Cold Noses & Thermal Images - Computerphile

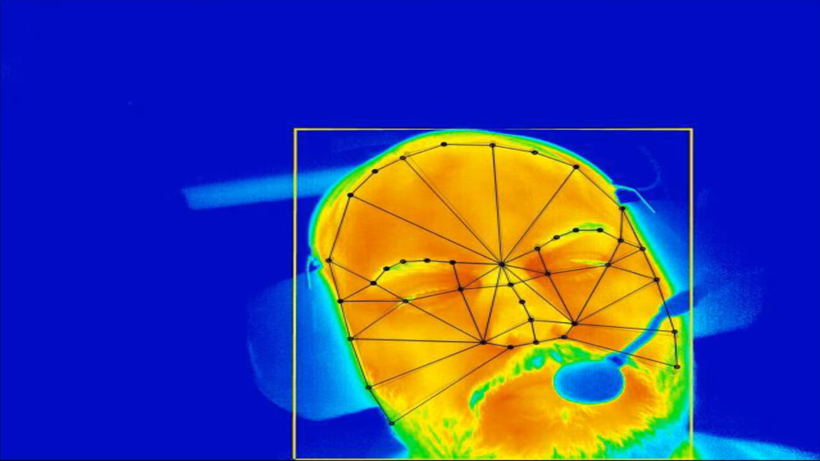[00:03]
We have been looking at physiological monitoring to try to infer
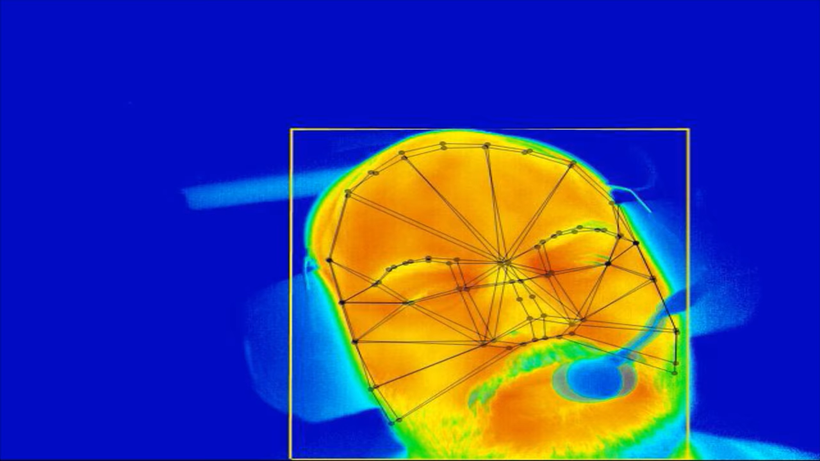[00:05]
how hard people are working on a given task.
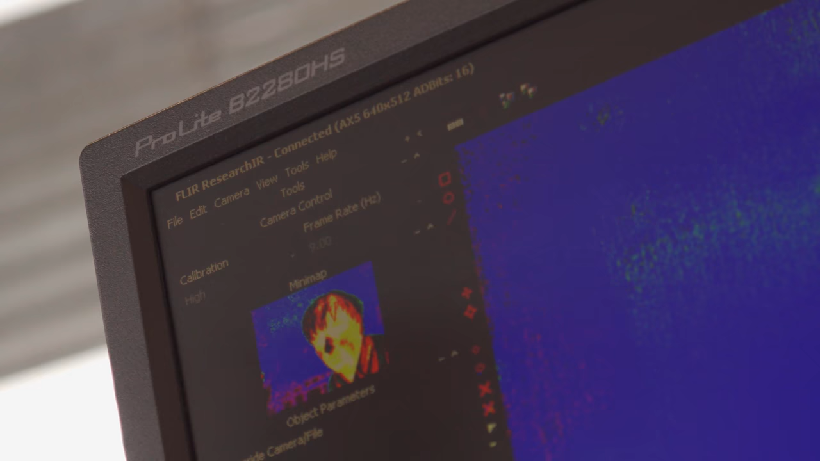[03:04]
Those facial features allowed us to get data from various areas. We covered quite a large area of the face, whereas previous study looked at smaller areas like the nose, forehead.
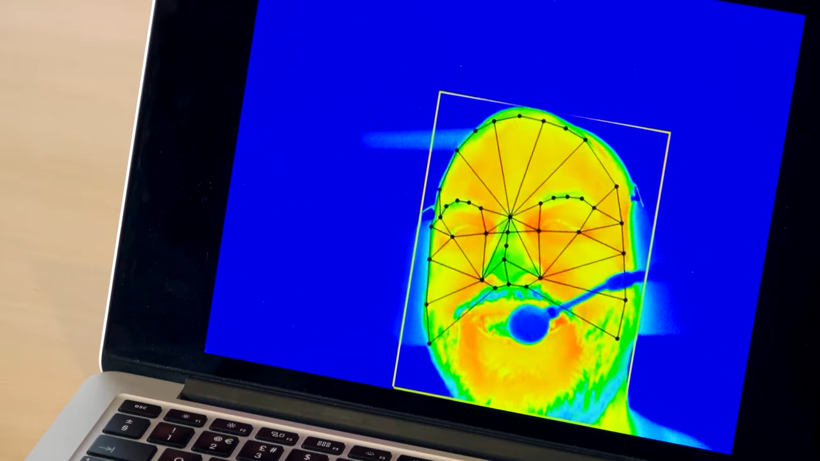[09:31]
Here, as you can see, they crashed and you can see the nose being really, really cold.